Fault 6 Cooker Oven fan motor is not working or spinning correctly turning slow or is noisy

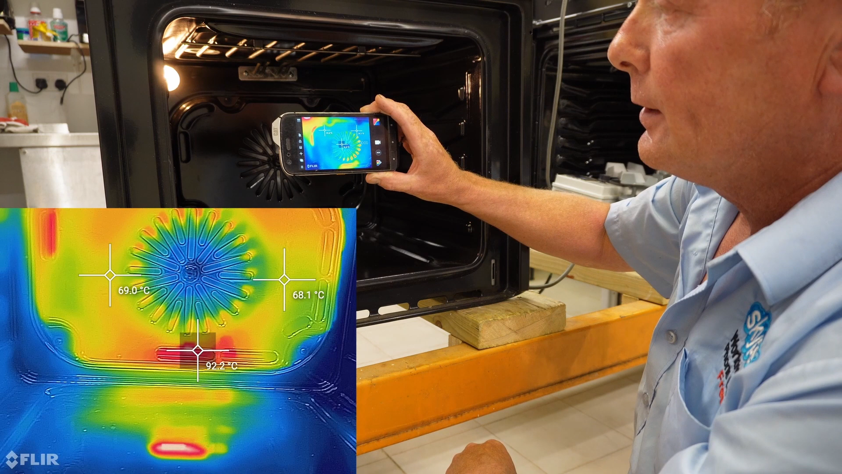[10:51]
you can see the air out of the bottom duct now as well coming out down here and you can see the corner cavities where the airflow are in the corners
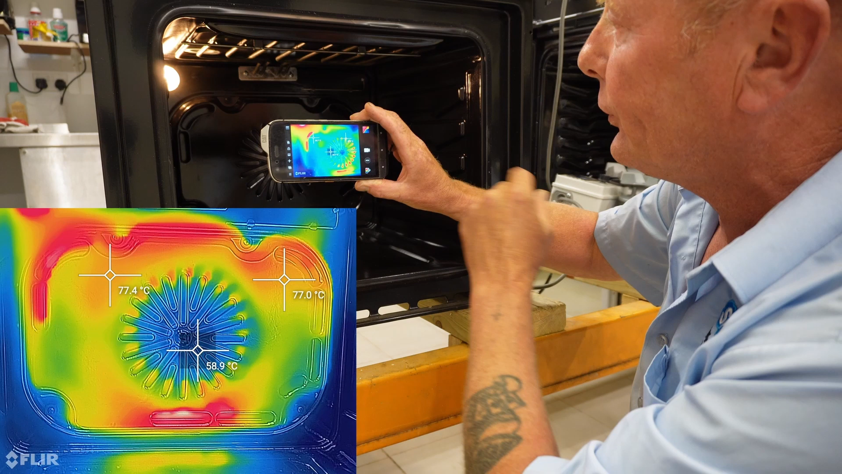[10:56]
heating up as well now i've just
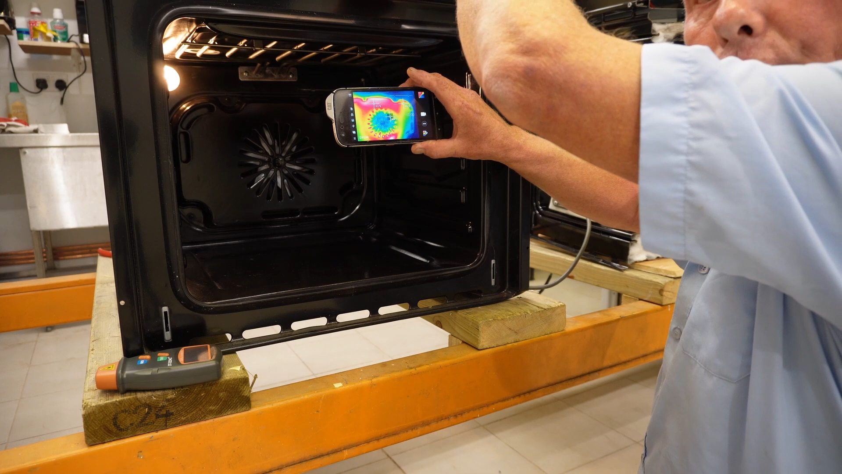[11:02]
done this again for you and now the fan is not turning
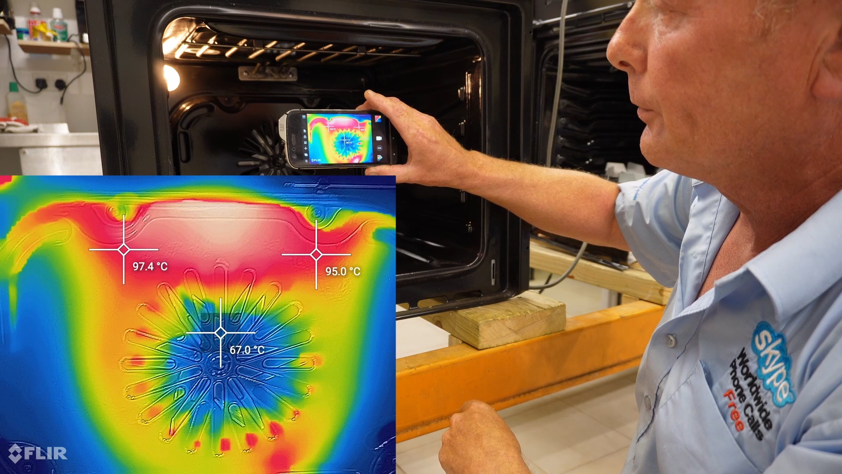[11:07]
you can see the plate at the top all the way around the top now that
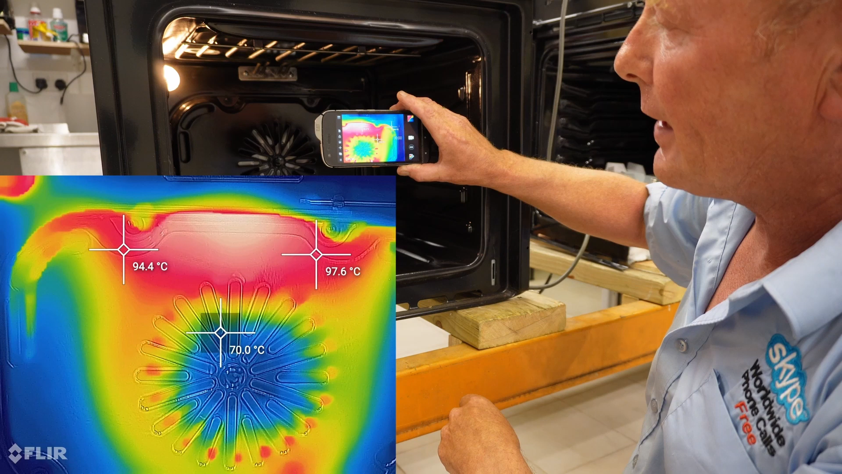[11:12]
element is heating up but the heat is rising and not flowing through the side ducts so the actual thermostat probe
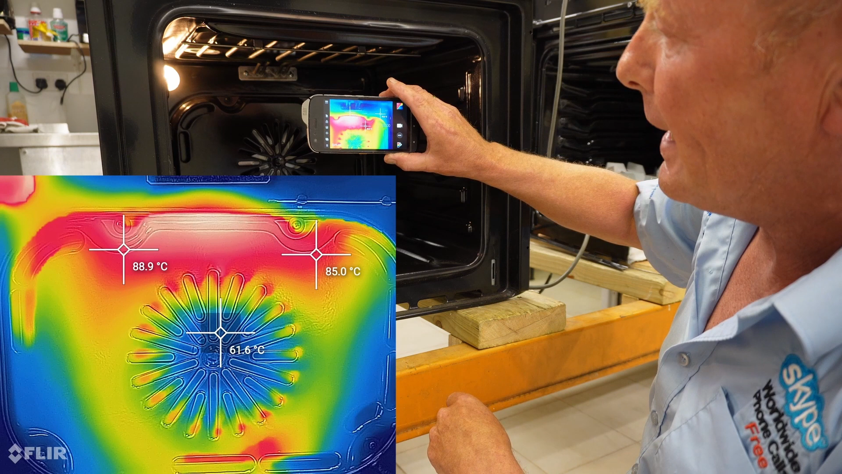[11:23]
area which is just above in the corner there that you can see is starting to get hot but at the front of the oven here the heat hasn't even reached the front of the oven and